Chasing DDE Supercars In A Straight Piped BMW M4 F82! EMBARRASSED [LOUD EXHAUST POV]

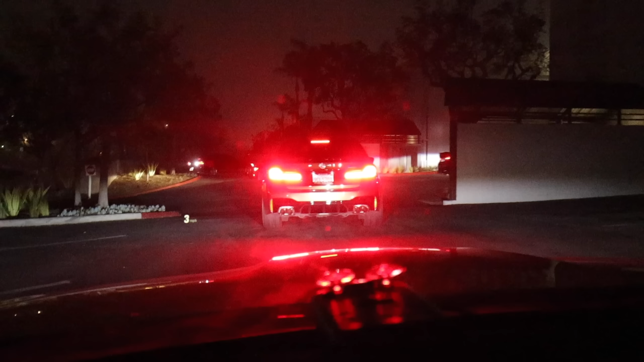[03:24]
All right, it's M8 Grand Coupe.
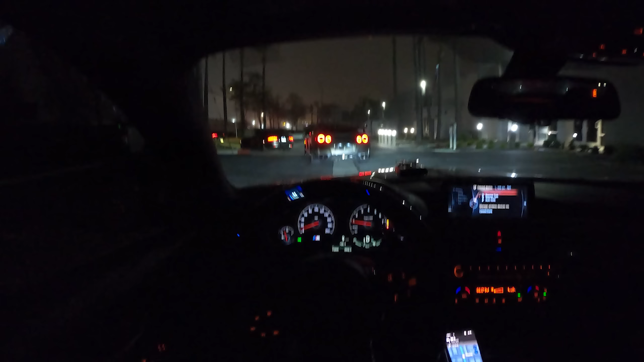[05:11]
As you can see, we are now on the road. GTR, Dodge Viper, two Huracans, one of them being an STO. Oh, that McLaren.
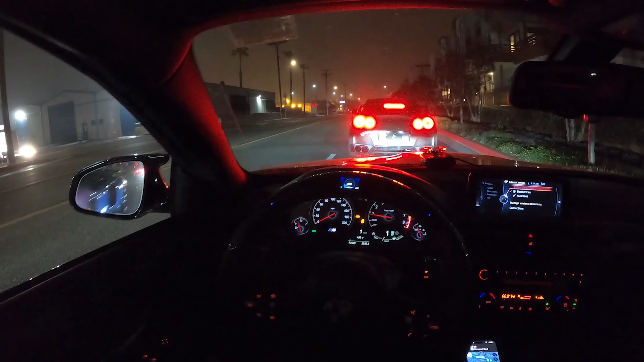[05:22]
Oh, man. SV and a nice 335 as well. Oh, AMG.
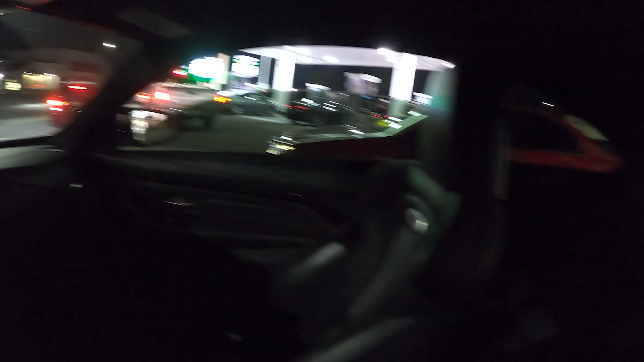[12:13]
Oh my god, that is a C63, yo. This is wild. Oh my god.